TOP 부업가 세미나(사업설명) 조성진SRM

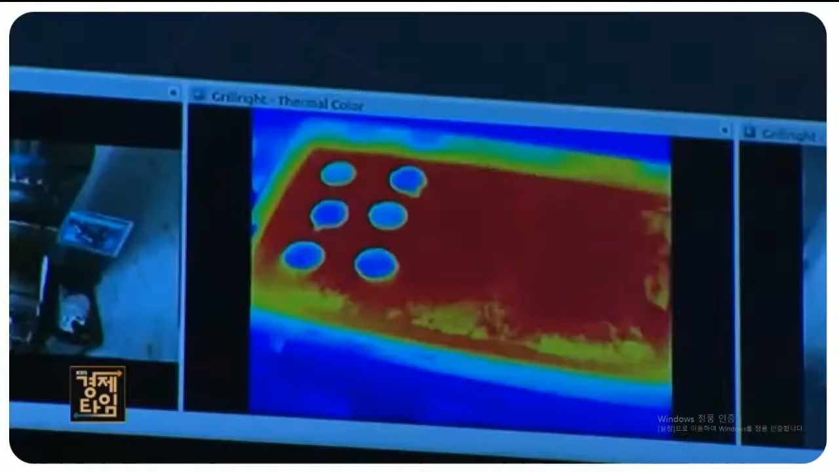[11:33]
3차원 공간을 인식하고 열감지 센서까지 장착한 로봇입니다. 손님에게 인사하는 이 호텔의 안내원도 사람이 아닌 로봇입니다.